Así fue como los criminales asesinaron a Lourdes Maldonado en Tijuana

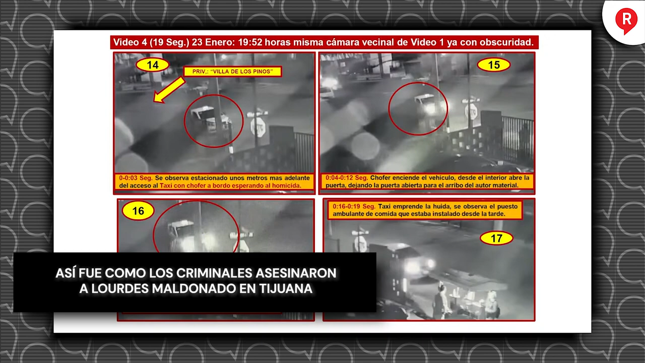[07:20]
ya obscureciendo la tarde, entrando ya la tarde-noche en Tijuana, en Villas de Santa Fe.